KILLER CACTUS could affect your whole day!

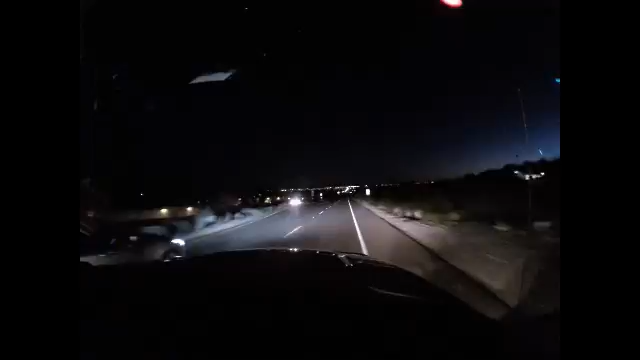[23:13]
I don't know what's going on. This is the road going back into Tucson from Sabino Canyon. Kind of all downhill. See all the lights. Distance. So, Chrissy girl.